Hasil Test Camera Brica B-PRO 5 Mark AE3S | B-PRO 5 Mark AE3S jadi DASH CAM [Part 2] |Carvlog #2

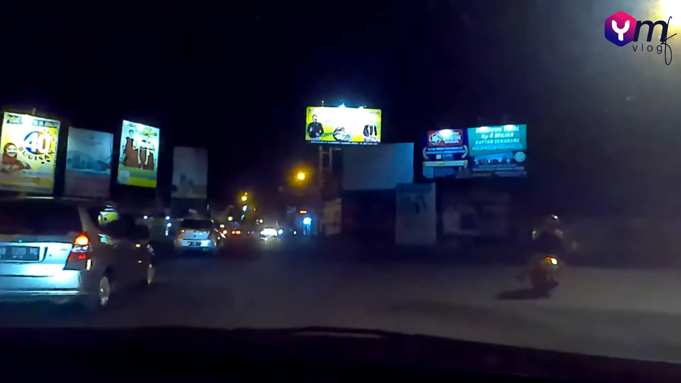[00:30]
Halo teman-teman semua, kali ini aku ngetes kamera Bepro AE Mark 3S yang versi EIS. Ini aku ngetesnya menggunakan mobil,
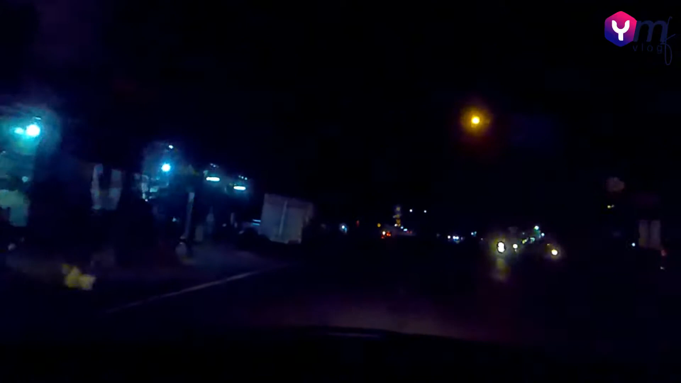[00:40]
jadi ini aku pasang di dashboard mobil. Jadi ini untuk referensi teman-teman ya,
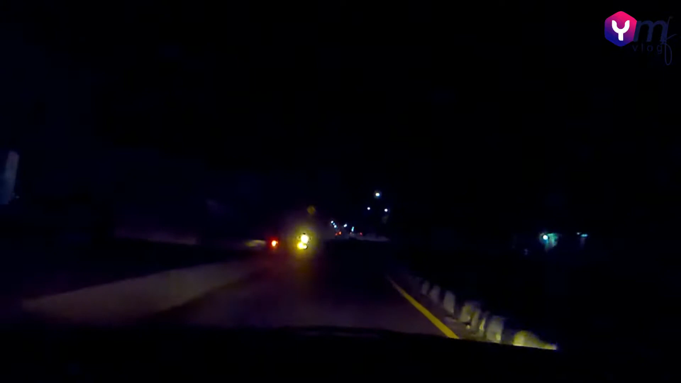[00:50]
kalau seumpama kamera Bepro 5 AE Mark 3S ini digunakan menjadi dashcam itu seperti apa. Nah, contohnya seperti ini teman-teman.
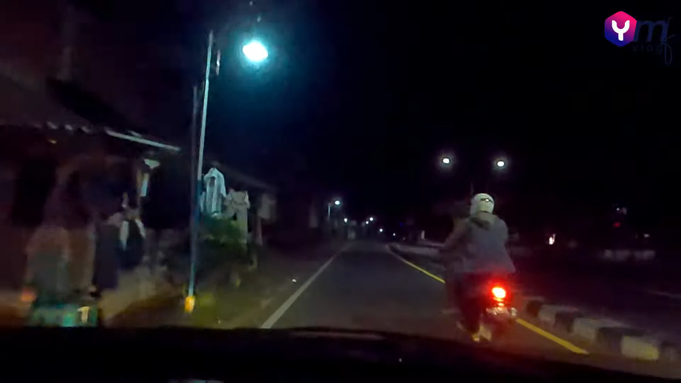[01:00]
Di sini aku menggunakan resolusi 1080p dengan 60fps. Untuk exposure sama white balance nya enggak tak ubah sama sekali, jadi pure ini di malam hari, di low light, terus di tempat gelap.
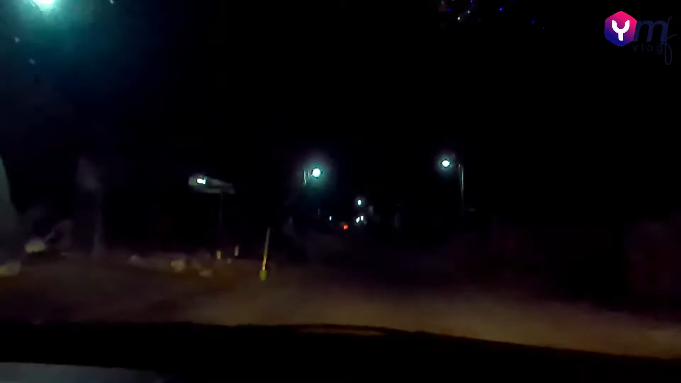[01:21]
Teman-teman bisa melihat sendiri hasilnya seperti ini. Ini aku melanjutkan videoku yang part 1. Yang part 1 itu aku uji coba, aku tes kamera Bepro 5 AE Mark 3S ini yang versi EIS, itu digunakan di sore hari atau di ada sinar matahari itu seperti apa.
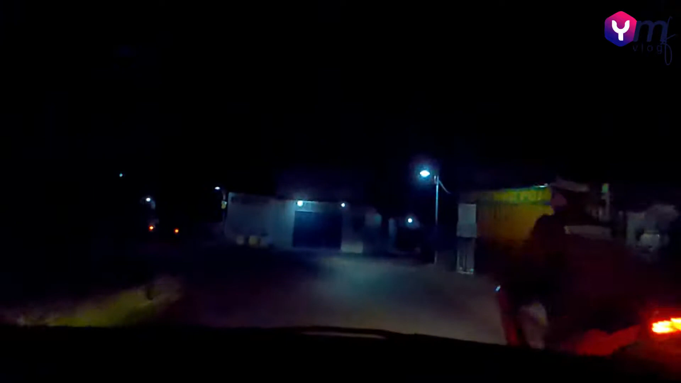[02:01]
kamera Bepro ini digunakan di malam hari di dalam mobil itu seperti apa. Contohnya seperti ini teman-teman, bisa menilai sendiri, bisa melihat sendiri.
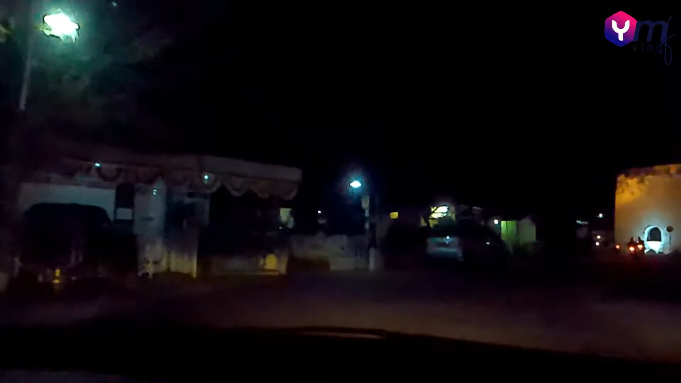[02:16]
Untuk hasilnya, kalau kamera action cam itu kalau di malam hari memang
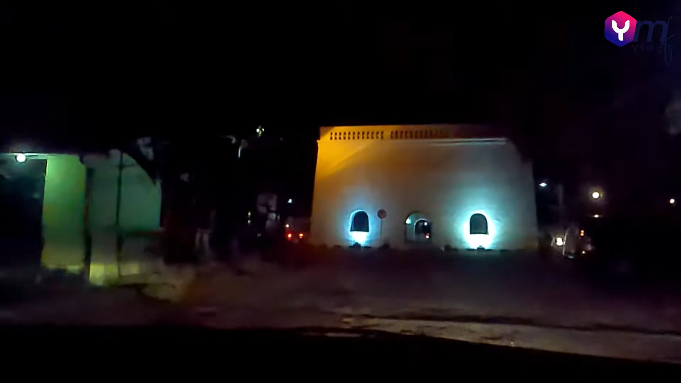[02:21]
kurang baik ya resolusi gambarnya.
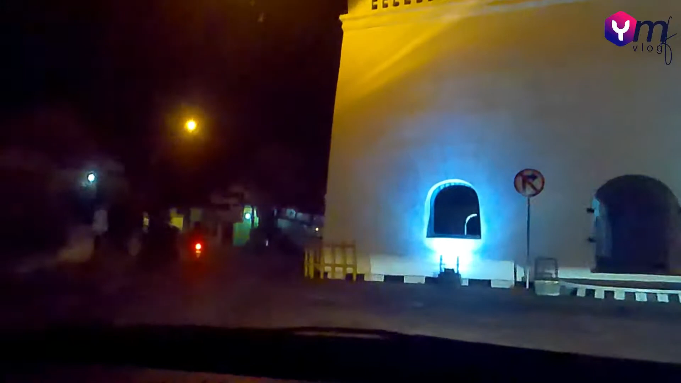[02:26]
Walaupun kita udah menggunakan resolusi, tapi masih ada lah noise-noise.
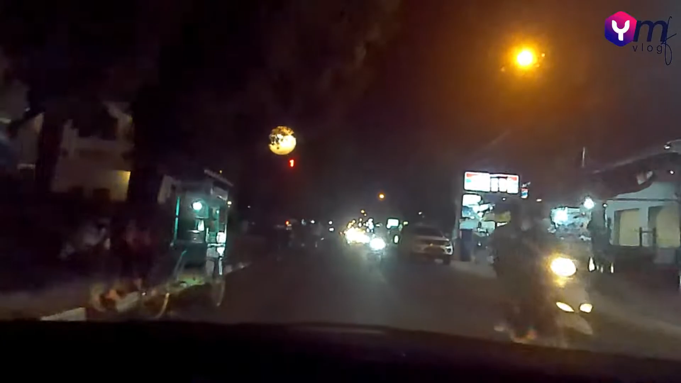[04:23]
Ini hasil tes kamera dari dashboard mobil. Kameranya aku taruh di dashboard mobil. Di malam hari hasilnya seperti ini, kamera Bepro 5 AE Mark 3S yang versi EIS. Oke teman-teman, jangan lupa untuk like, komen, share, dan jangan lupa untuk subscribe ya teman-teman, supaya channel YMF Vlog bisa lebih berkembang lagi. Oke, lanjut.